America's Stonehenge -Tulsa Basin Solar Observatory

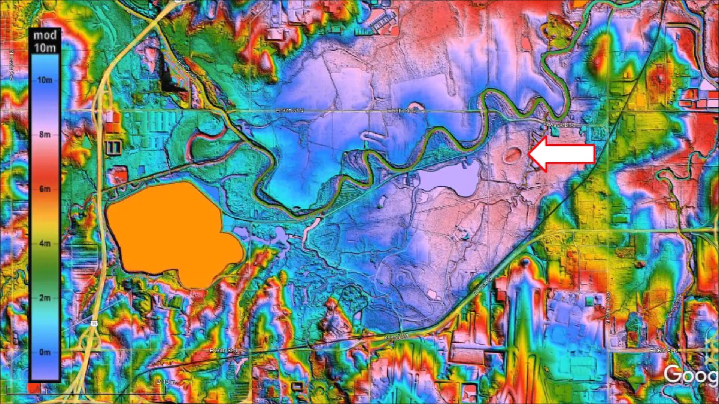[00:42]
There is a link to the LiDAR visualization tool for Google Earth by Michael Davias in the description of the video. Today, we will discuss how the Tulsa Basin Solar Observatory worked. Previous presentations have proposed that the Tulsa basin has the same origin as the Carolina Bays because 1 it has an elliptical geometry characteristic of inclined conical cavities. 2 it has raised rims typical of impact cratering. And 3 its major axis is oriented toward the Great Lakes. These three features are consistent with the Glacier Ice Impact Hypothesis published in 2017.
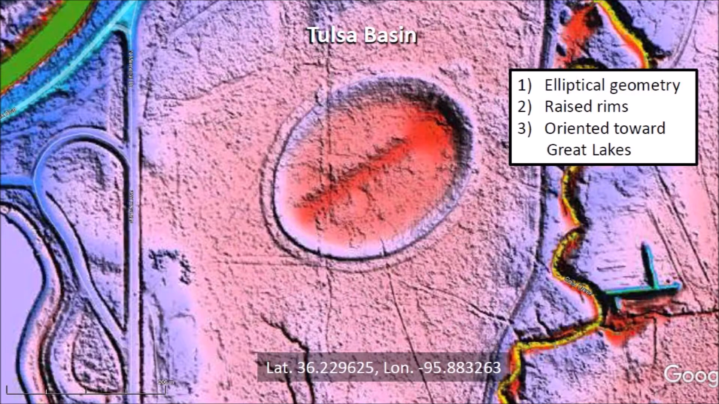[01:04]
Pay close attention to the lines forming a V on the west side of this basin. We start by noting that the Tulsa basin is perfectly elliptical. This is typical of well-preserved Carolina Bays. A well-formed berm, approximately 15 meters wide, surrounds the elliptical basin. This berm could only have been sculpted by humans. Typical Carolina Bays have a broader rim at the distal end of the ellipse created by the forward momentum of the projectile, but it is not regular like the Tulsa basin.
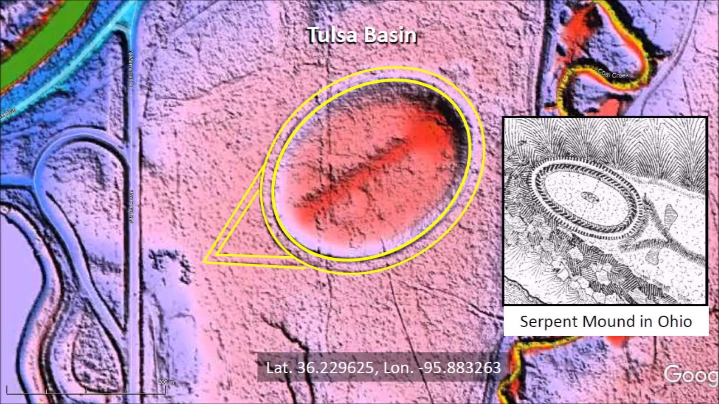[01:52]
Parallel lines approximately 11 meters apart are carved on the ground to the west of the Tulsa basin and converge at a 60-degree angle. When I saw this pattern, I immediately thought of the Serpent Mound in Ohio, which is oriented toward the setting sun on the summer solstice. This occurs on the 21st day of June when the sun reaches its northernmost point on the horizon and it is the longest day of the year.
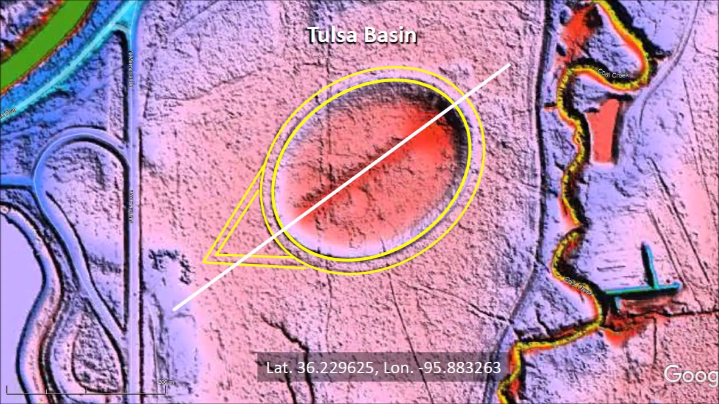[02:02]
It is immediately evident that the point of the converging lines is not aligned with the major axis of the basin.
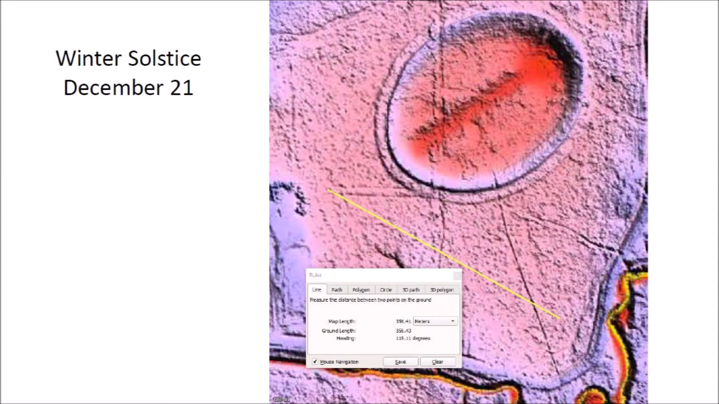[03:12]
the work that the Civilian Conservation Corps did in the 1930s or by other types of erosion. However, the reason for the lines aligned to the northeast with a heading of 29 degrees
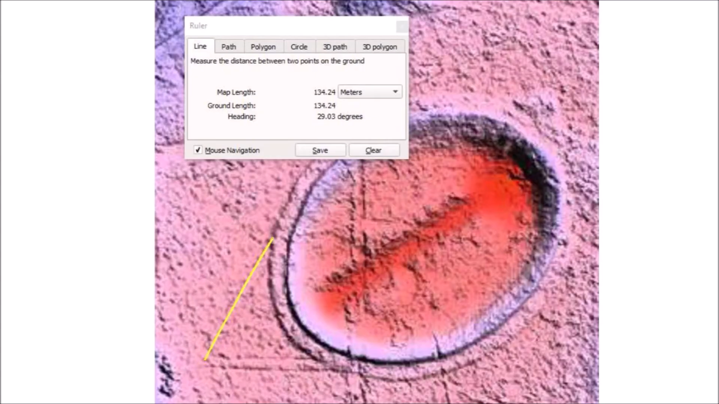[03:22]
becomes evident when we consider the heading of the sunrise during the winter solstice.
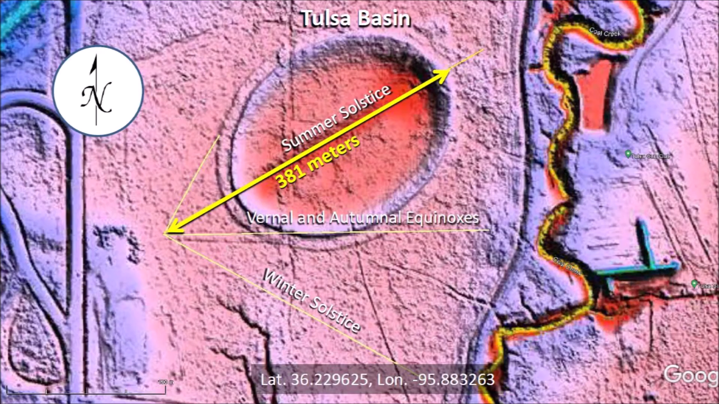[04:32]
The Ellipse is bigger than the Rose Bowl in Pasadena, California. Without doubt, the Tulsa Basin is one of the best examples of solar observatories in North America. Thank you for joining me in the investigation of the Carolina Bays and the Younger Dryas Cataclysm.